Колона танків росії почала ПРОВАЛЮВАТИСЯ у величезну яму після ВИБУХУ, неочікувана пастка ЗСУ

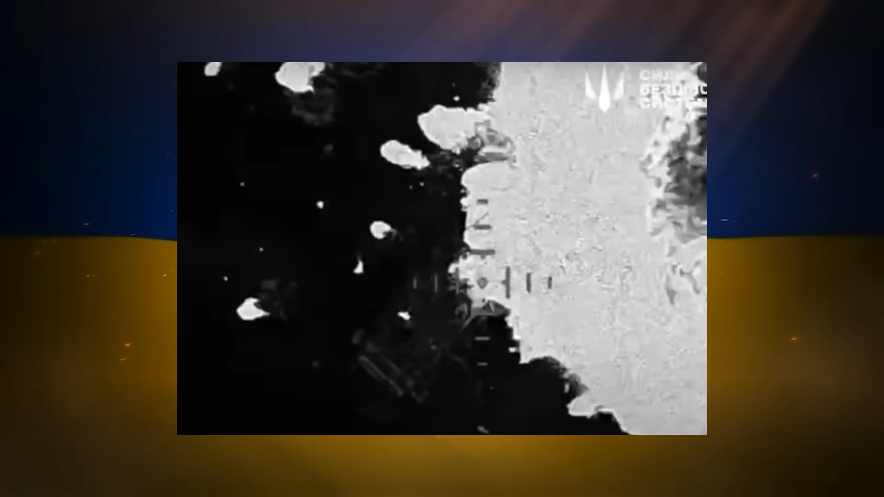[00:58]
Окрім того, і оператори силу безпілотних систем знищили пускову установку новітнього расистського зенітного ракетного комплексу «Бук М-3». Про це повідомляє пресслужба СБС.
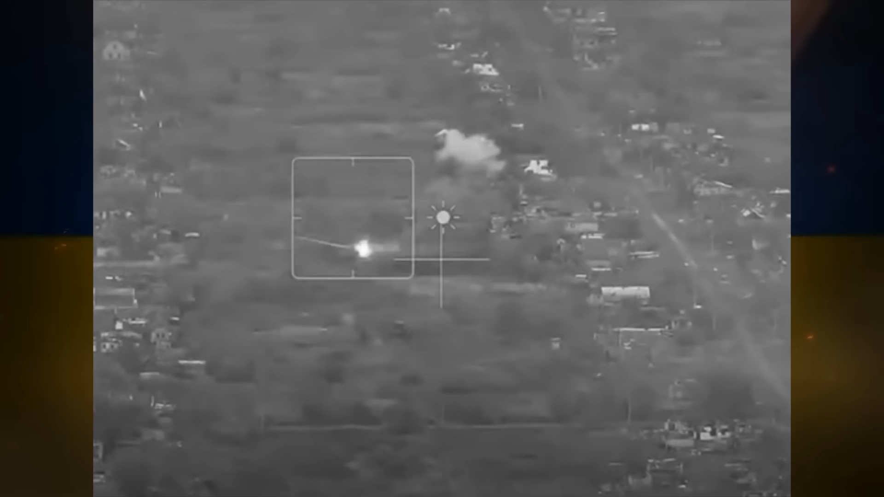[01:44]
Також військові 46-ї окремої аеромобільної бригади зупинили штурм расистів на Донеченні.
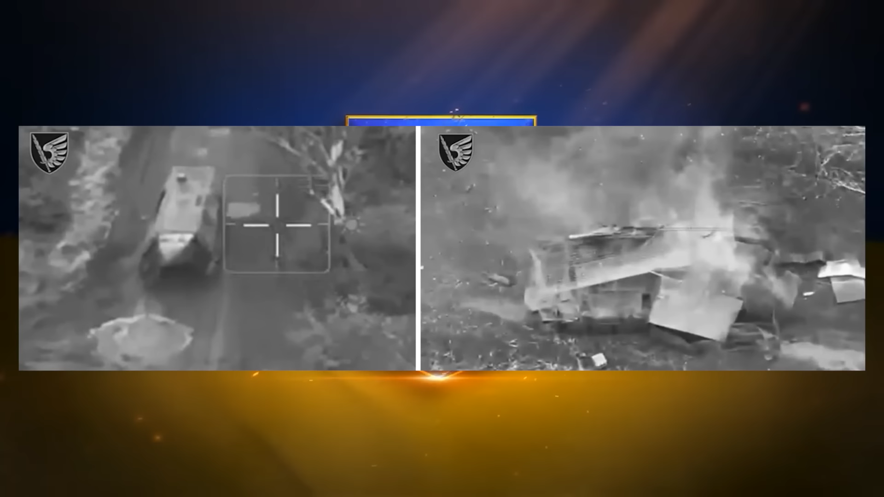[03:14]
штурм рашиста на Курахівському напрямку. Відео із відбитцям штурму опублікувала прес-служба бригади на сторінці в Телеграм.
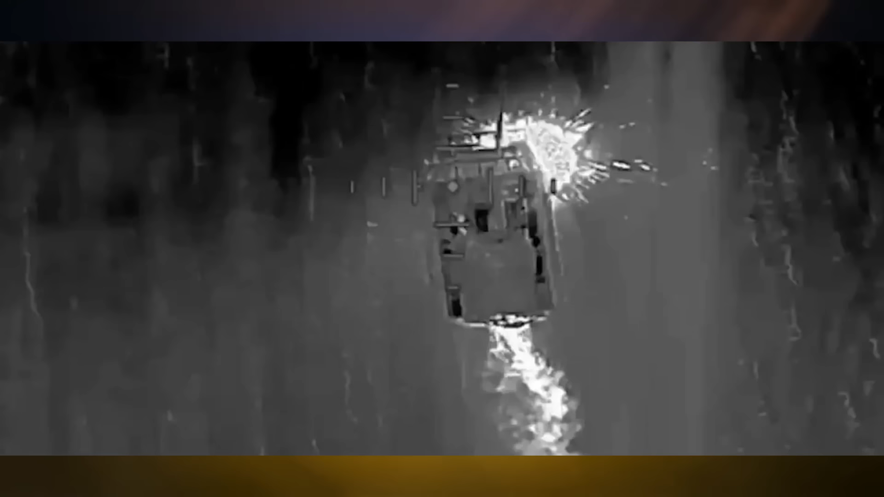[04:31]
Ну а українські безпілотники тепер здатні вночі вражати не тільки на рухому рашистську техніку, а й підірвати рухомі цілі.
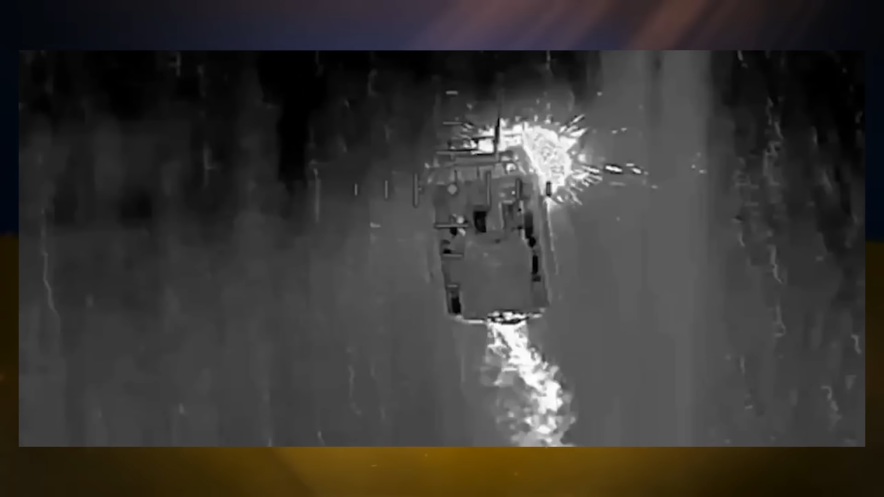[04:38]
Як пише аналітик Форбс Дейвіт Акс, український безпілотник із групи Немасіс вночі ліквідував рашистський танк «Черепаху» під час руху, продемонструвавши найвищий рівень майстерності.